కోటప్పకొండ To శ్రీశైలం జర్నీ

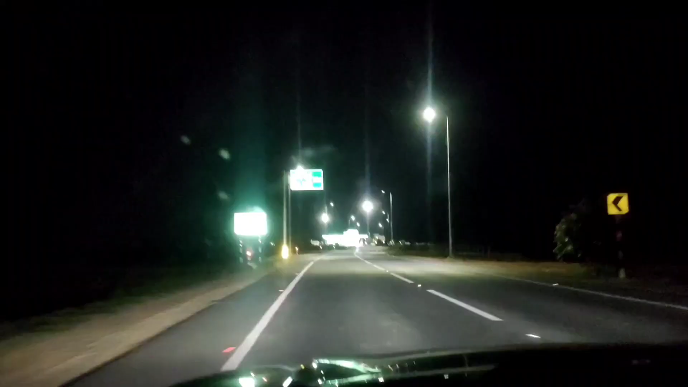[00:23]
ఇప్పుడు ఇతరు అంత కొంచెం ఇతరు టోల్ గేట్ ఇది 8 అయింది. ఇంకా 1.5 అవర్లో డోనా ఉంటా అంటారు కదా, అక్కడికి వెళ్ళాలి.
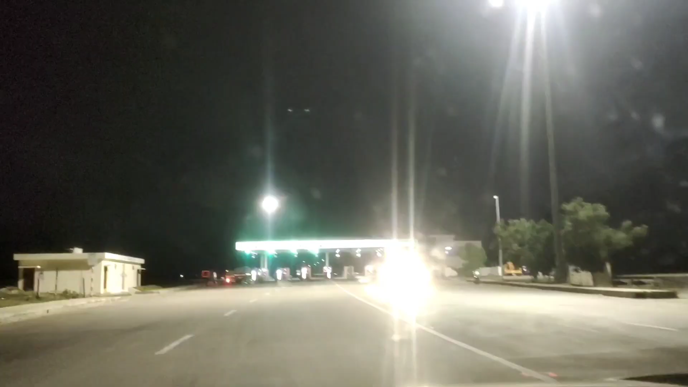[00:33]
లేకపోతే ఇప్పుడు 9:30 వెళ్ళకపోతే అక్కడ మూసేస్తారు గేట్స్.
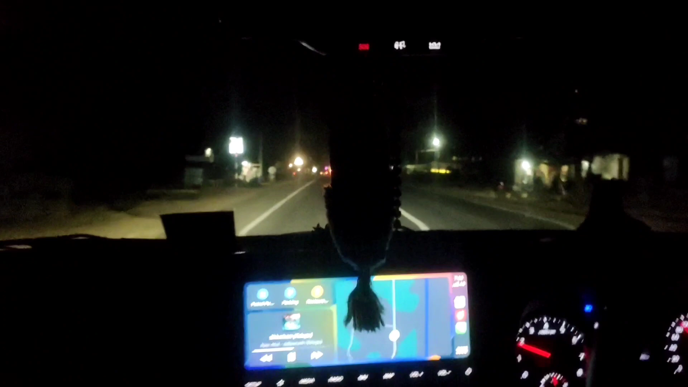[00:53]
ఇప్పుడు ఇప్పుడే స్టార్ట్ అయ్యాము. చూసారు కదా, ఇంకో 50 కిలోమీటర్స్ ఉంది డోనాల్కి.
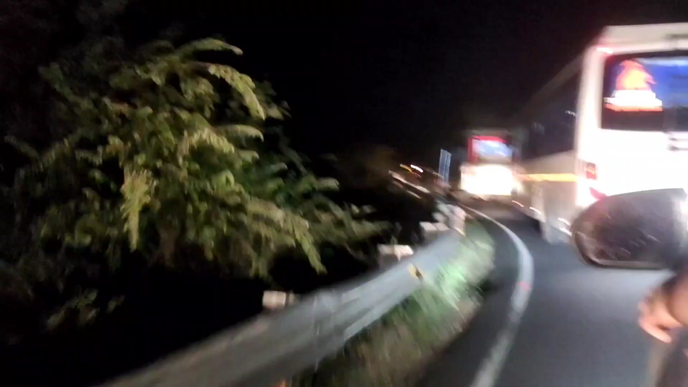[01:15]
ఇది శ్రీశైలం ఘాట్ రోడ్ స్టార్ట్ అయింది. ఇప్పుడే ఇక్కడ నుంచి 45 కిలోమీటర్స్ ఉంటుంది శ్రీశైలం ఘాట్ రోడ్ ఉంది. ఇది సాక్షి గణపతి.
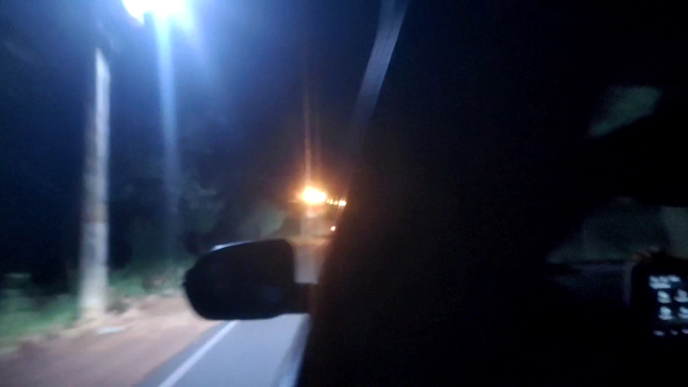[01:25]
ఇది ఇంకో 10 కిలోమీటర్స్ ఉంది సాక్షి గణపతి నుంచి. 10 కిలోమీటర్స్ ఉంటుంది అనుకుంటా కిందకి. చూసారు కదా, ఇది మెయిన్ రోడ్ ఘాట్ రోడ్.
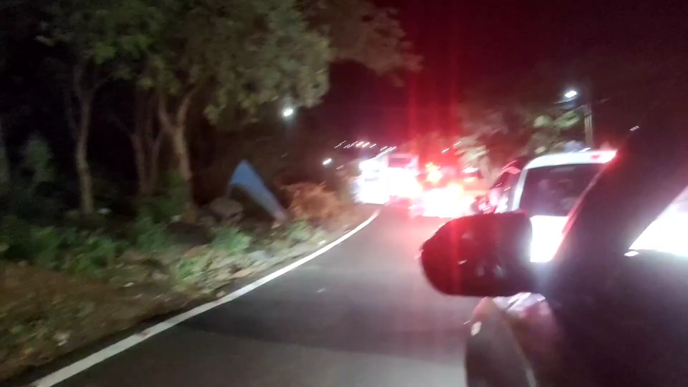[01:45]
కొంచెం వర్షం పడుతుంది అనుకోండి, వర్షం పడుతుంది బయట అవుట్ సైడ్ ఫుల్ ట్రాఫిక్. చూసారు కదా, ఇది వచ్చేసినాము తీసేయము.
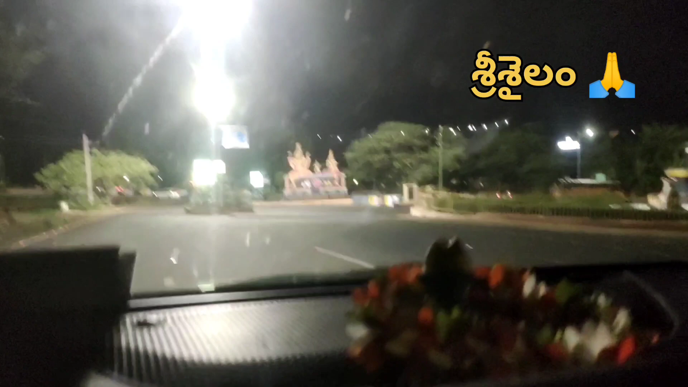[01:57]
చూసారు కదా, శివుడు పార్వతి దేవి స్టాచ్యూ విగ్రహాలు